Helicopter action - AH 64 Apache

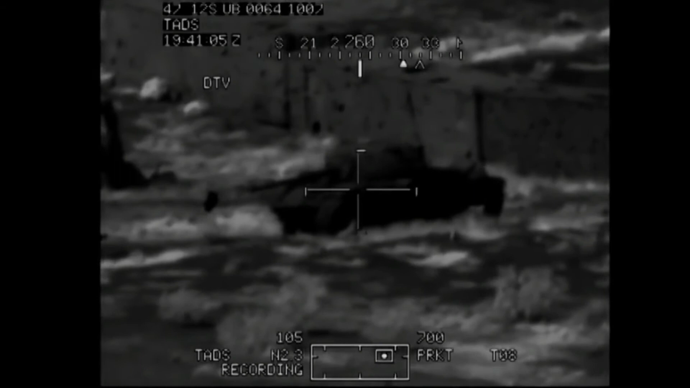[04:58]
Just up against the high terrain to the north of the main airfield.
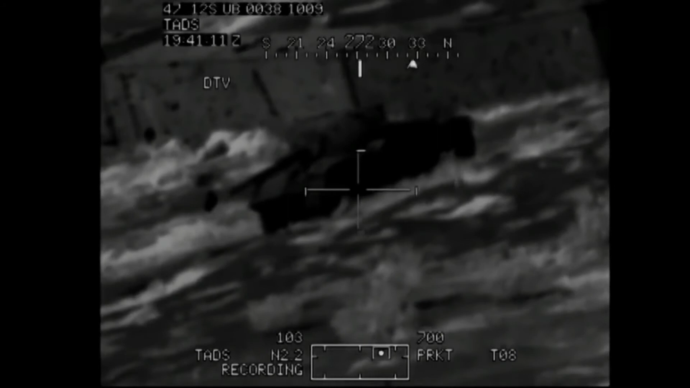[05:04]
There you go. It's running north-south, tan in color.
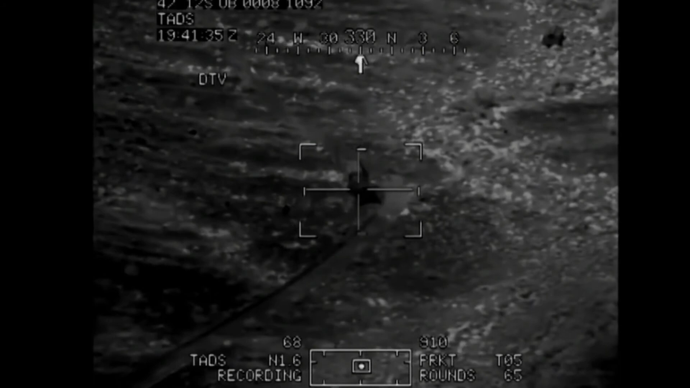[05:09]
Not using ATV. No, that's fine. Use ATV, but you gotta.
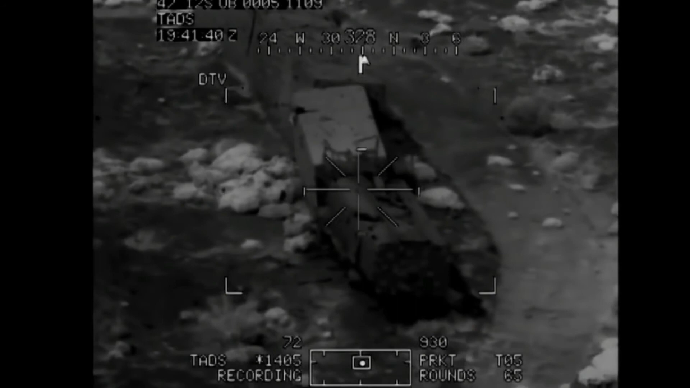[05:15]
Sometimes you gotta step out a little bit. All right, we're at 300. The north center. They're kind of black looking outside.